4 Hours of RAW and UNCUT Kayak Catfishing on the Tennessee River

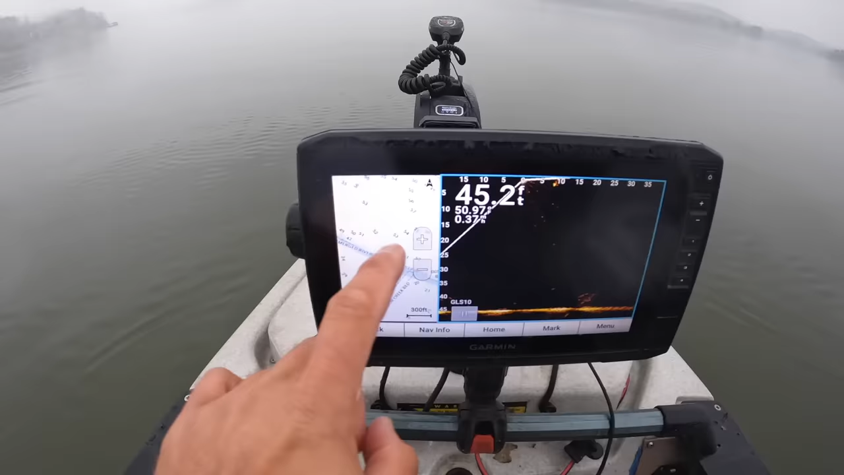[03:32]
On screen: depth 45.2 ft
I'm going to show you here on the screen what I'm doing. So we're off the bottom of a drop here.
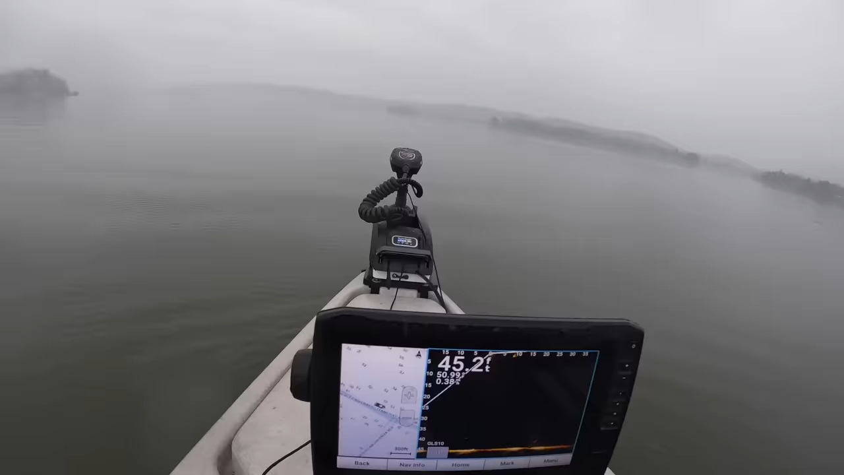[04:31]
We're just going to work on the bottom of this drop right on that brake line all the way up through here.
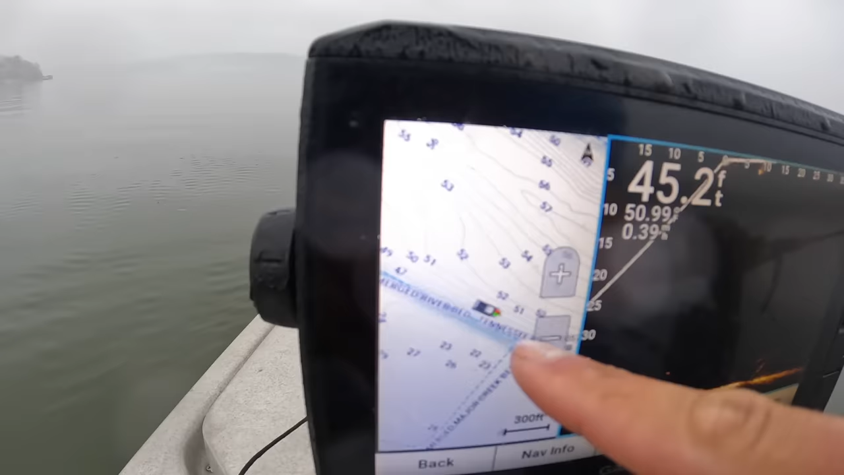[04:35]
On screen: depth 45.2 ft
So right now we're about 45 feet deep and that'll, that'll vary a little bit as we make our way up.
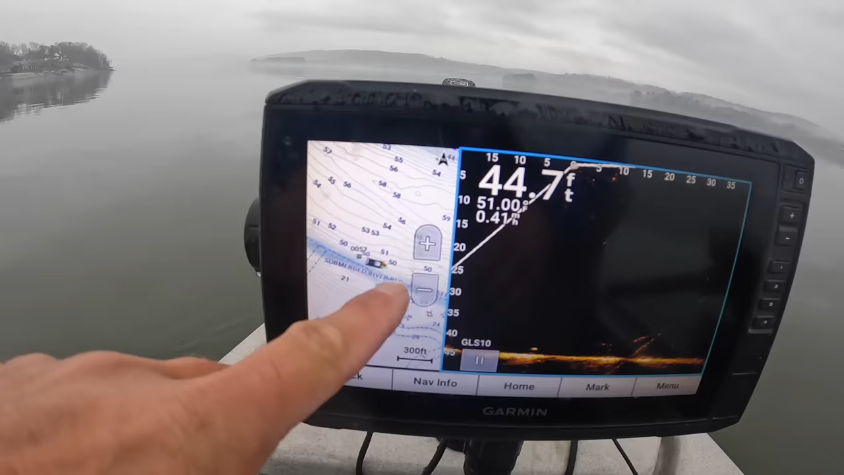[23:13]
On screen: depth 44.7 ft
Okay. Let me see if we can clean the, okay, y'all good on the lens there. Let me show you this. So, here's one, here's that, one of those creeks I was talking about. You see this, how it kind of winded down through here and dumped out right here. We're going to come across right along the bottom edge of that as we move along here.
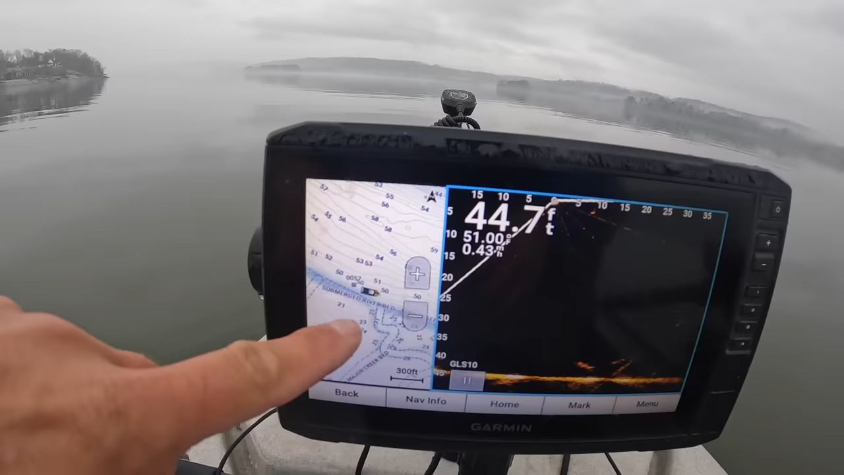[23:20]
On screen: depth 44.7 ft
Now, when I come down through here, first thing, I saw some fish kind of in this area here. So, I don't know if they're still there, if they've moved on or what, but
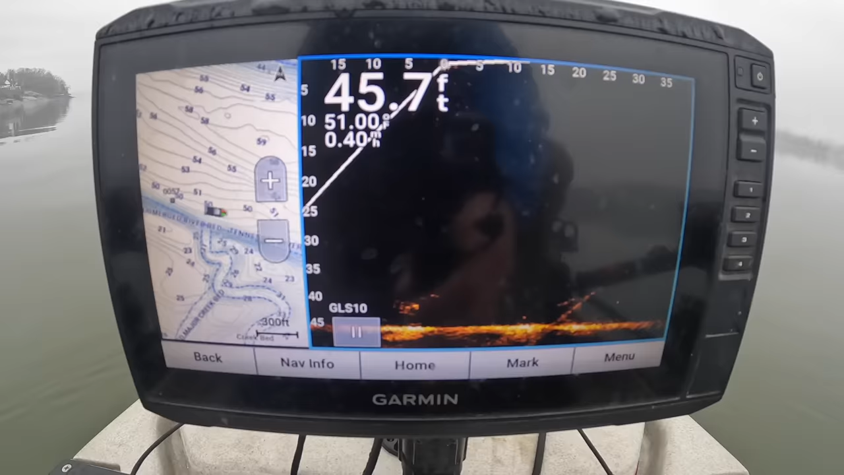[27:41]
On screen: depth 45.7 ft
I'm going to turn the transducer a little bit. See if we can get a better look at him. Yeah. We'll be coming up on him, him here in a minute. He looked like he was about 40 feet-ish deep down there, so I figure our baits are probably running,
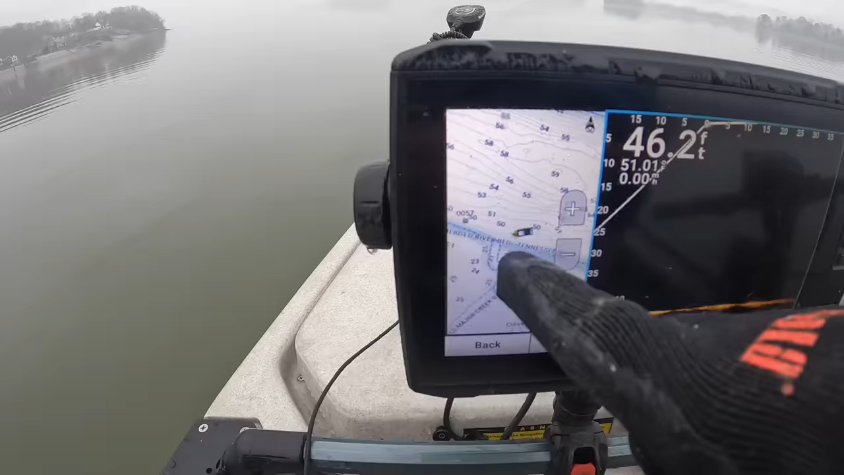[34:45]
On screen: depth 46.2 ft
Right here, right here where I spotlocked, that creek is right there behind us. I guarantee those fish were just hanging out there. We only saw that one, the pretty good mark, which could have been one of these, but there was probably some more around there because that transducer beam, it's real narrow.
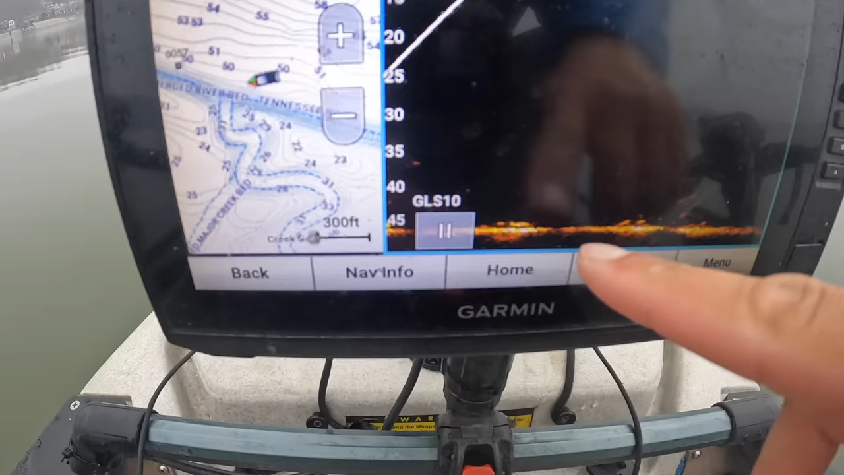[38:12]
They're just barely off the bottom. When fish are on the bottom, you're not necessarily going to see them with live scope. But when you got a little bit of space right there, you can sometimes see it. So, let's do this. Let's come off spot lock. Now, let's circle back around. I definitely want to hit that again. I've only brought two rods with me today. oftentimes places like this where that old creek would have dumped in, those are places that I like to anchor on and suspend baits.
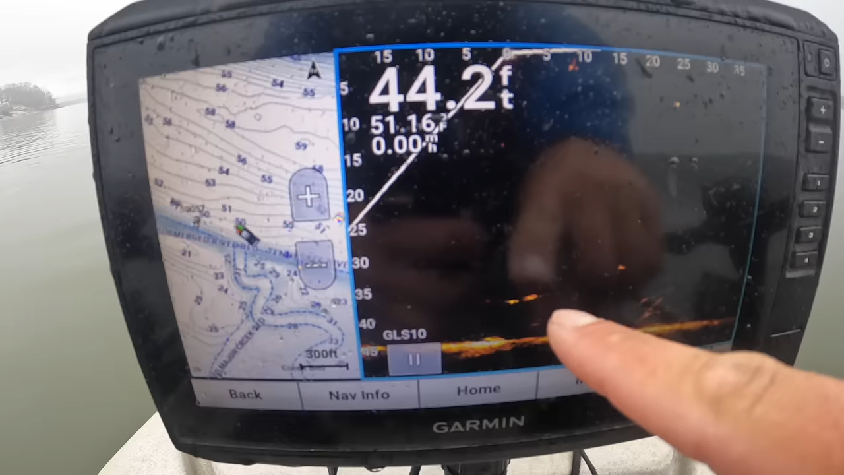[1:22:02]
On screen: depth 44.2 ft
and just like I said it's always something to look right here what's a that's a better fish right there man you see that on the screen that's a better one there he's about he's between 35 and 40 feet deep he's about 38 feet or so he's right in there man I hope he picks up on our baits that are sitting I don't know if that's a cat or not but it's a big fish and this
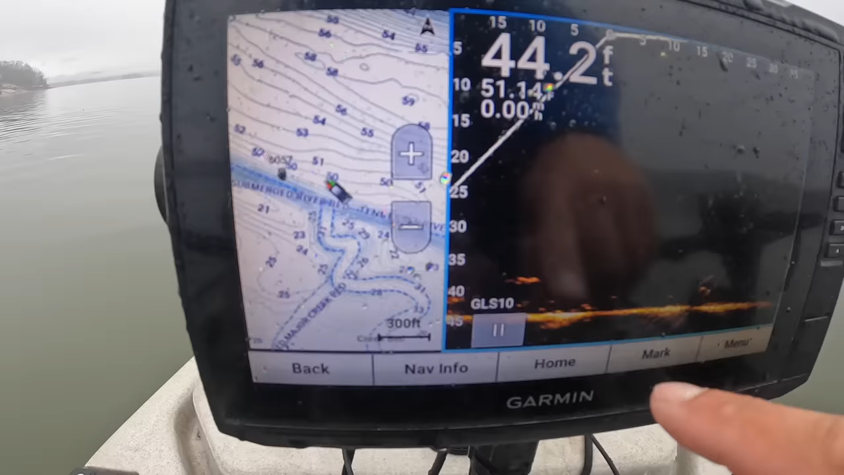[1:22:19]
On screen: depth 44.2 ft
down here under it's probably some bait fish of some kind